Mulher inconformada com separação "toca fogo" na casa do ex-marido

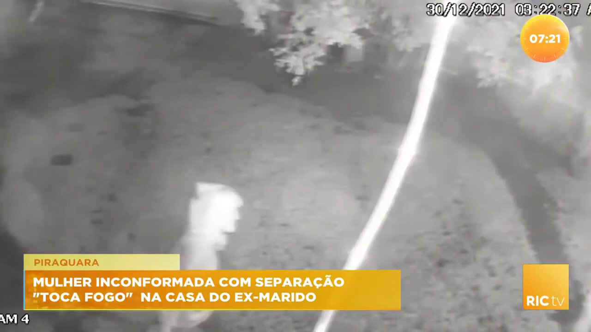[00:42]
A mulher vai até a casa com um galão de gasolina. Um minuto depois, a família corre pra fugir das chamas. A casa ficava aqui no bairro Palmital, em Araucária, na região metropolitana de Curitiba.